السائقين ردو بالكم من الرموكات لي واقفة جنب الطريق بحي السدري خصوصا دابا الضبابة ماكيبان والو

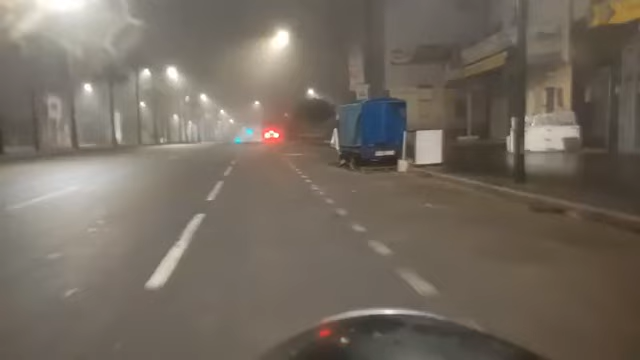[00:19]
السلام عليكم مشاهدينا الكرام. مشاهدي شفت في واحد الموضوع مهم في الضرارة، هو هاد الشاحنات او رموكات اللي مبلاصين على اليمين وعلى اليسار في حي مراد وحي سدري. ردوا بالكم راه رموكات بلاصي راه ما تيبانوش،
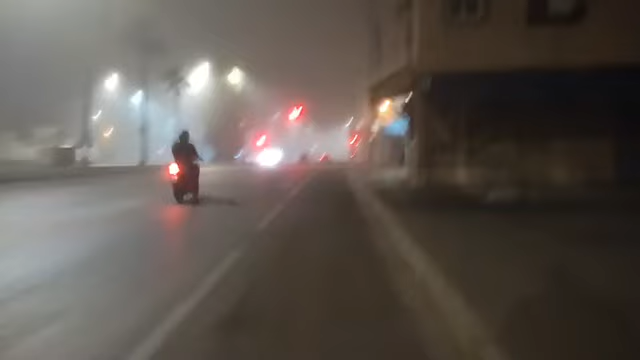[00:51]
رموك هو اللي تسبب في وفاة اللاعب الوداد البيضاوي الله يرحمه فولوح. يعني هاد الرموكات هما كتشوفوا امامكم حتى حاجة ما تتبان.
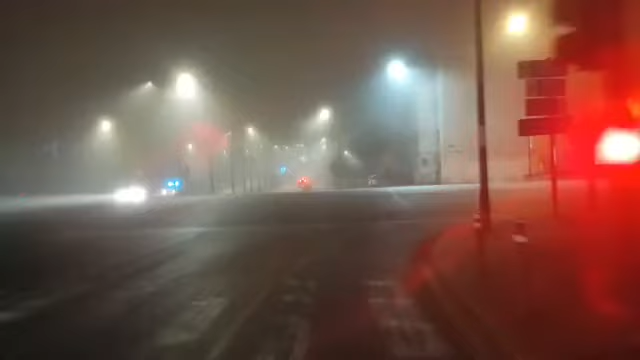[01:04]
ردوا بالكم، ردوا بالكم، كاين واحد الرموكات على اليمين وعلى اليسار